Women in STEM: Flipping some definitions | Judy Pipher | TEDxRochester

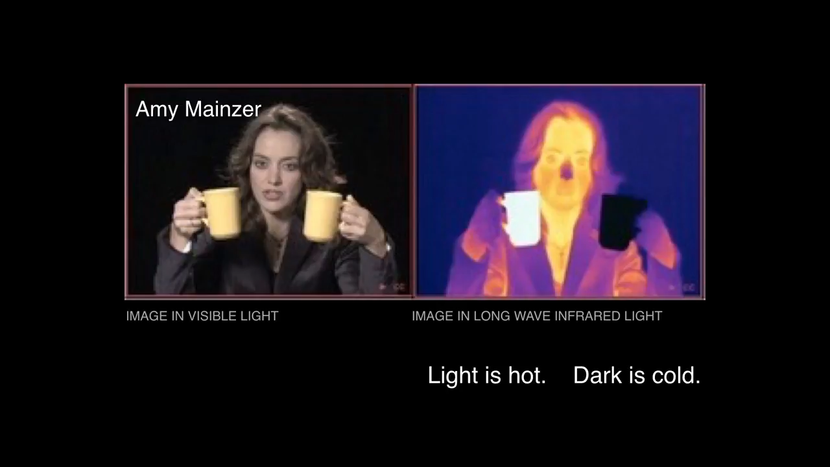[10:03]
she's holding in her hands two cups on the left-hand side it's a visible image you can't tell this but one is hot and one is cold one is coffee one is liquid nitrogen on the right we have